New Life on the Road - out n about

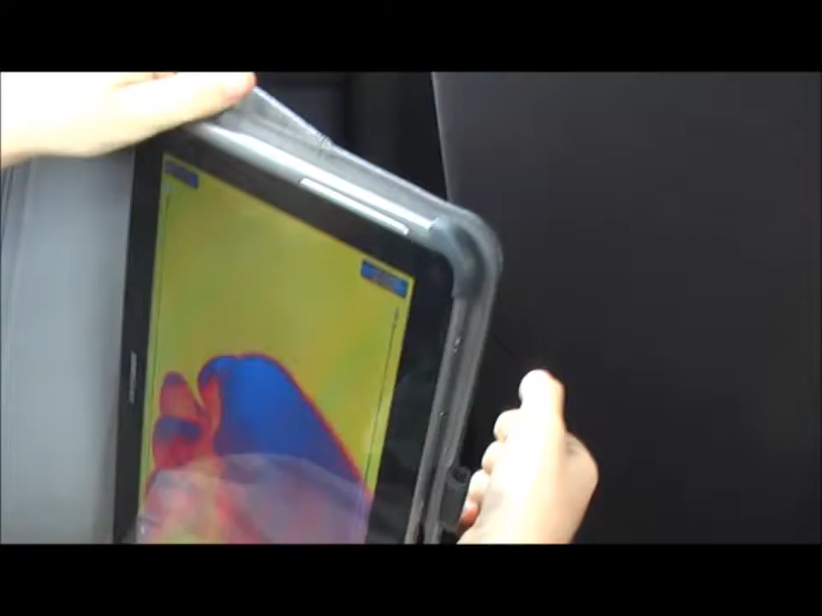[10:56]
that yellow I think is a bit hot,
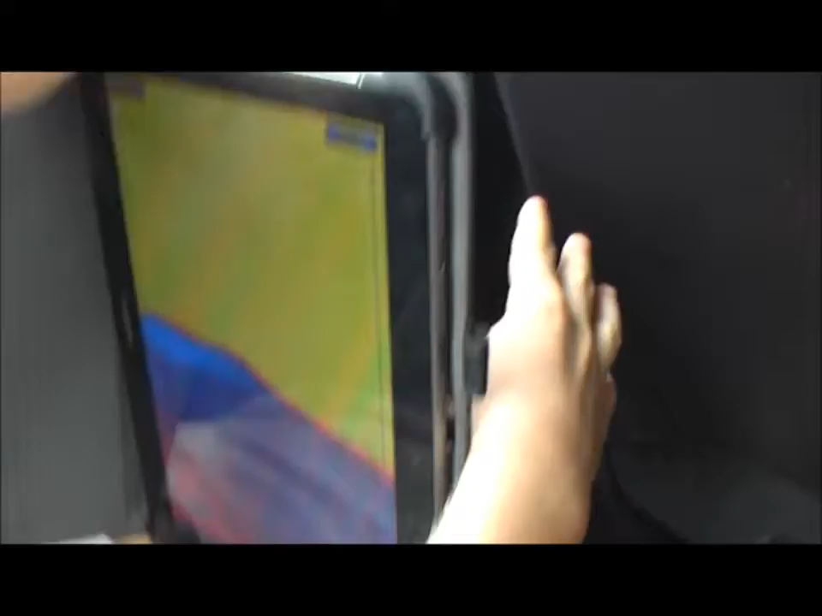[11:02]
blue is cold, blue is cold and red,
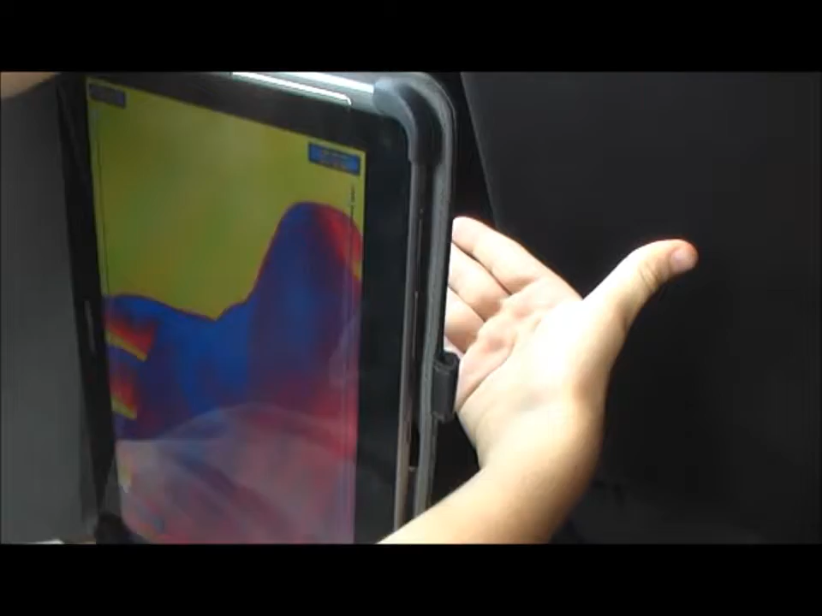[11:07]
mine is 55% mine is 100%